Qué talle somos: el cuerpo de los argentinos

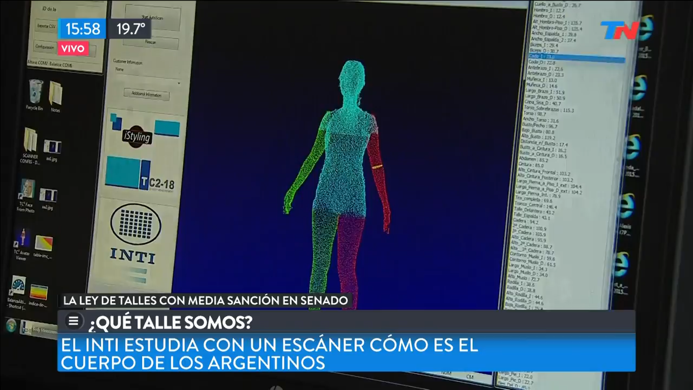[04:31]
Entonces, el equipo lo que hace es copiarte en 3D sobre esa imagen en 3D formada por aproximadamente 2 millones de puntos. El equipo sabe dónde ir y tomar cada una de las medidas de la rutina que nosotros le pedimos.